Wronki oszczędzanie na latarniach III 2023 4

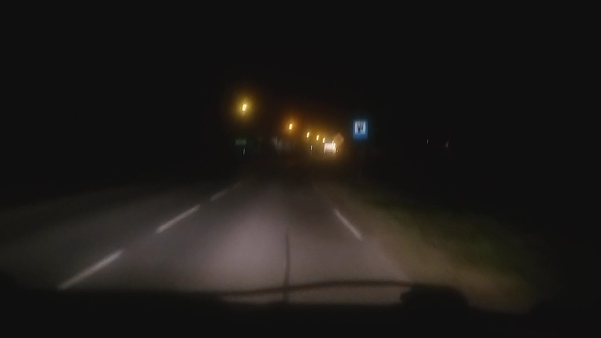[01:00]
Wyjeżdżamy z Nowej Wsi. Ciemność mija i mamy światłość, proszę państwa. I nie co druga, tylko wszystkie. Wszystkie, proszę państwa, wszystkie się świecą. Proszę. Jaka jasność. A gdyby wyłączyć co drugą, to w Nowej Wsi mogłaby się też palić co druga, prawda? No ale po co? Nawet tu małe uliczki, proszę bardzo. Wszystko i to każda lampaczka się tutaj świeci.
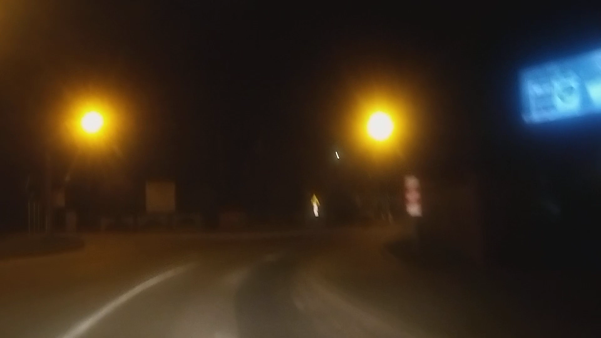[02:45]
Miasta. Centralnie do miasta. Proszę bardzo. Ulica Poznańska. Ulica Nowa. Wszystko się pali. Dworcowa się pali.